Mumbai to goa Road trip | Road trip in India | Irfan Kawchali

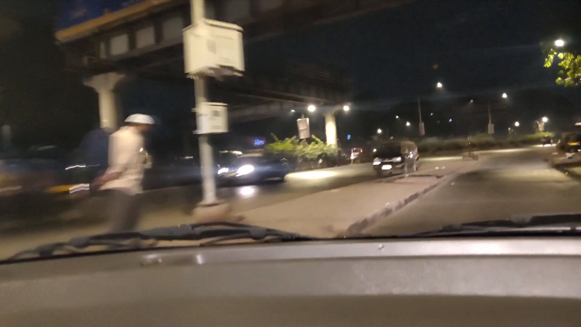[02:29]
तो एंड तक मेरे साथ में बने रहिए दोस्तों। थैंक यू सो मच। हम अभी आगे बढ़ते हुए आगे जा रहे हैं।
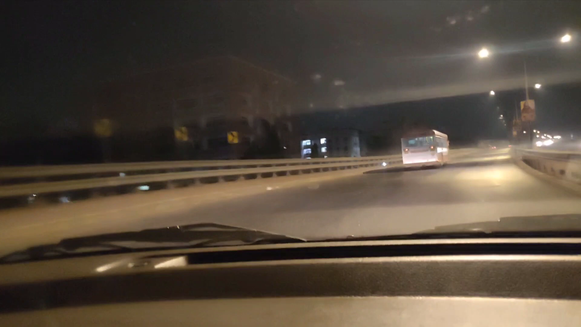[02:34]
हम लोग हमारे को सबसे पहला टोल नाका मिलेगा वो है वाशी का टोल नाका। बहुत अच्छा लग रहा है सुबह 5 बजे ड्राइविंग करते हुए। काश ये मुंबई हमेशा ऐसी खाली मिले हमें, लेकिन मिलती नहीं है।
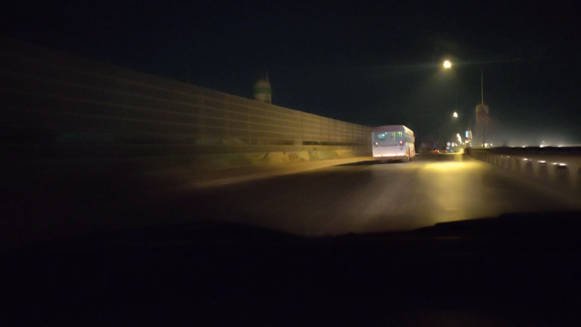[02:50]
नो इश्यूज, आई लव माई मुंबई। जैसी भी है हमारी मुम है, माँ है, बा है, आई है, मुंबई। चलो नाउ मुंबई को अलविदा करते हुए गोवा की तरफ आगे बढ़ते हुए आई गिव यू अपडेट इन एवरी किलोमीटर।
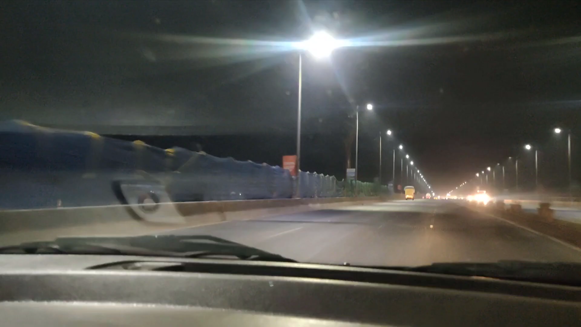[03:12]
हम पहले टोल नाके की तरफ बढ़ते हुए वाशी के इस ब्रिज पे हैं। फर्स्ट टोल नाका अभी थोड़े इस टाइम में आ जाएगा। ये ब्रिज मेरे लिए बहुत इम्पोर्टेंट है, क्योंकि जब बचपन में मैं यहाँ से जाता था तो ऐसे लगता था, हमारे गांव के लिए तो ऐसे लगता था कि मुंबई यहाँ ख़त्म हो गई।
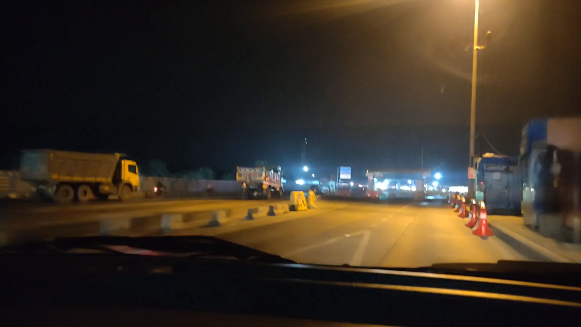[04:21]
यहाँ से हम डायरेक्टली बाहर निकल जाएंगे, डायरेक्टली आउट।
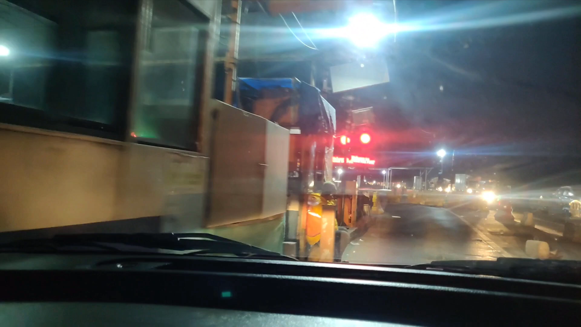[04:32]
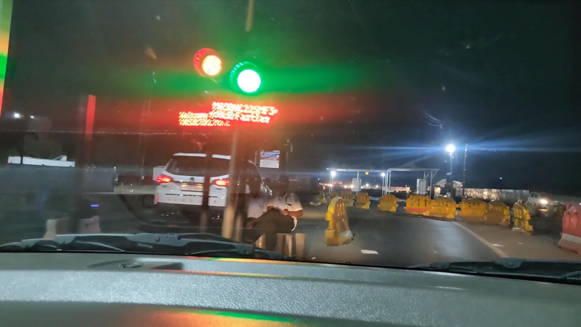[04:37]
यस माई फास्ट टैग इज वर्किंग और हम निकले हैं अभी फर्स्ट टोल से। ये एक सेकेंड टोल लगता है, लेकिन यहाँ पे हमको कोई पैसे नहीं देने पड़ेंगे, क्योंकि ये प्राइवेट वालों के लिए, जो प्राइवेट व्हीकल्स होते हैं उनको,
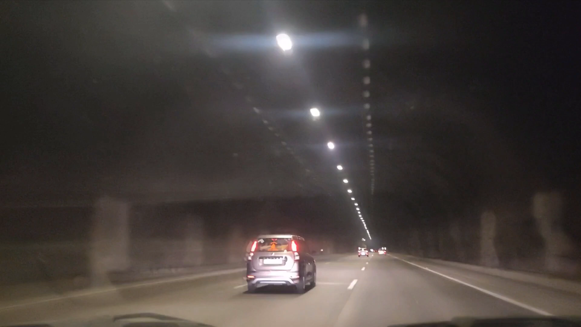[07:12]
सी यू नाउ एंटरिंग इन सेकंड टनल ऑफ पुणे एक्सप्रेसवे। हम अभी सेकंड टनल में हैं, वो छोटा सा टनल है दोस्तों। जस्ट एक एक्सीडेंट देखा हमने यहाँ पे, ट्रक पलटी हो गया बिफोर टोल प्लाजा।